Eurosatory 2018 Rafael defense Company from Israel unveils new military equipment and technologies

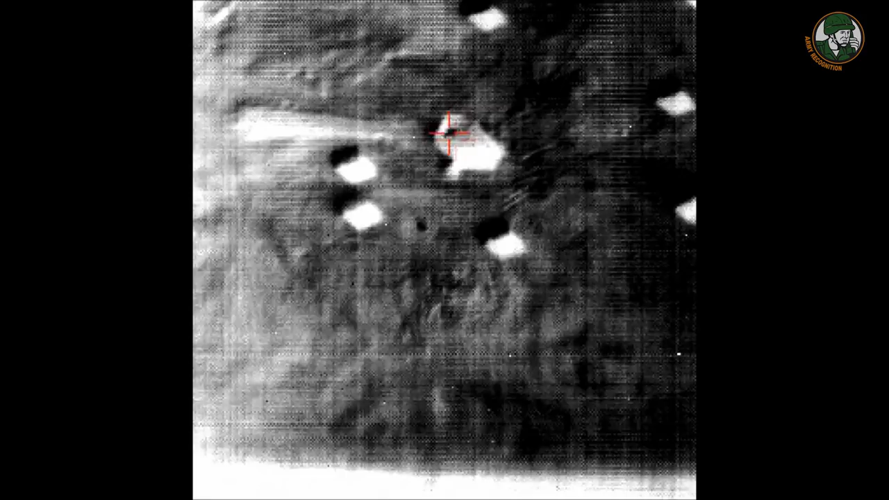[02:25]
This is based on electro-optical capability and image-matching capability that has been developed in Rafael and some other systems.